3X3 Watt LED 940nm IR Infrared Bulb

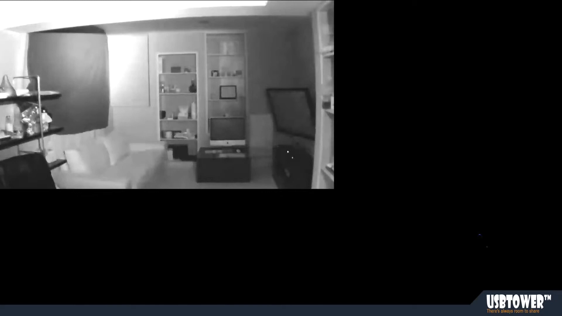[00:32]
it illuminates specific areas pretty good, you can try to bounce it off the ceiling, you can still see it, but not as good. Let me go in front of the camera, so you can see it's actually the bulb that's doing it, there we go, if I aim it towards the other side of the room, it's about 25 foot long room, and this is how it illuminates everything,